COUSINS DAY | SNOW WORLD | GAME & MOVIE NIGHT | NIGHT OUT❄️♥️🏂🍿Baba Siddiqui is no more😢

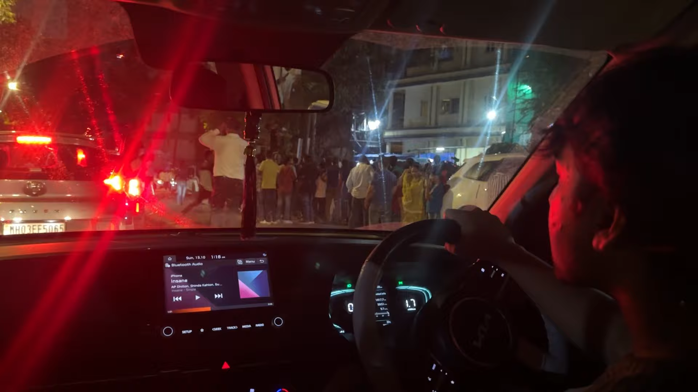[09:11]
वैसे गाइज यहाँ पे इतनी ट्रैफिक थी, हम लोग सिंस 1 आवर अटके हुए हैं लीलावती हॉस्पिटल के बाहर बिकॉज एज यू गाइज नो कि बाबा सिद्दीकी के इंतकाल हो चुका है,
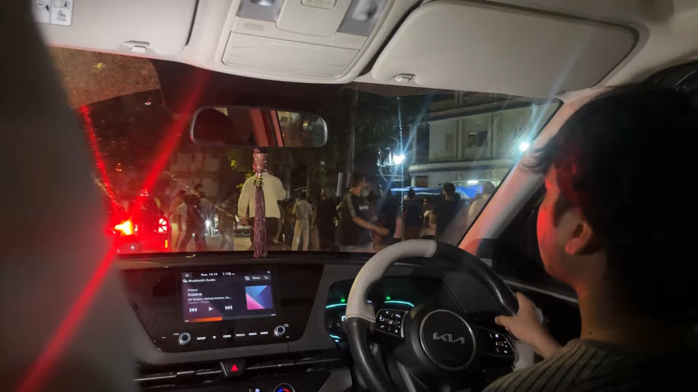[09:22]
इसके वजह से यहाँ बहुत ट्रैफिक थी। हमें नहीं पता था कि ये सब हो गया, अभी जस्ट पता चला।